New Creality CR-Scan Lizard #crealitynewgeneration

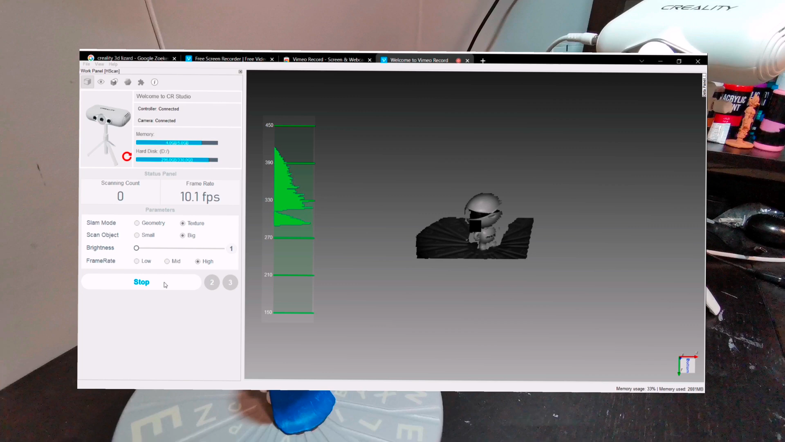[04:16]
Nice in the middle. The table. Then we go stop.
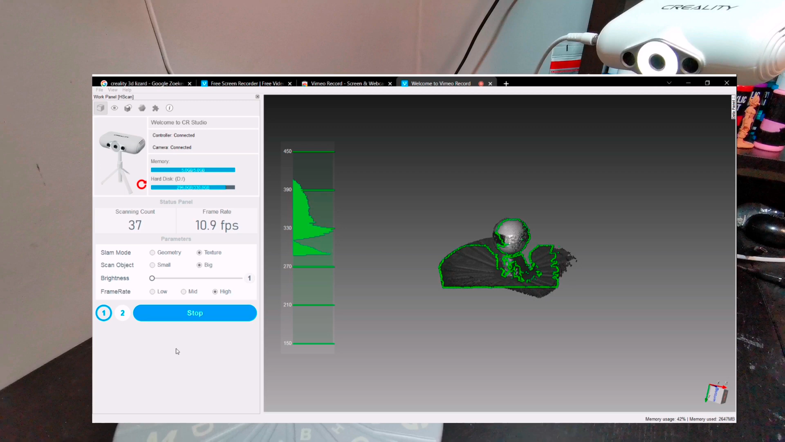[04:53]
And you see it is going to be scanning.
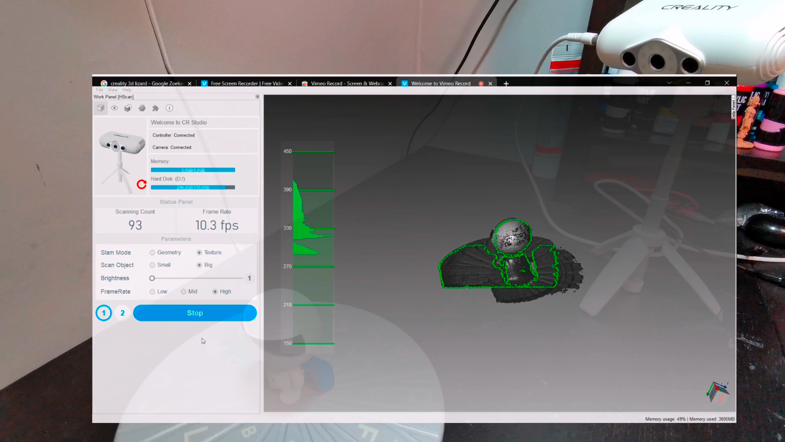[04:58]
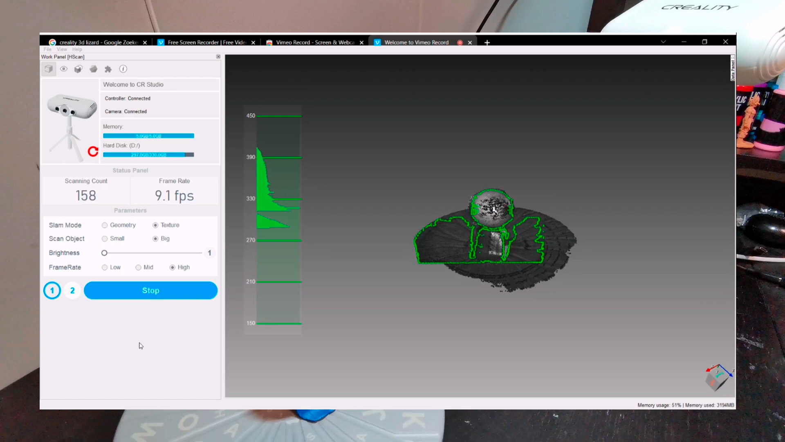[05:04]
It's going to be scanning. After nothing. When you spin. Until the table. The viewing. The back up. The lift. On the table. The back up.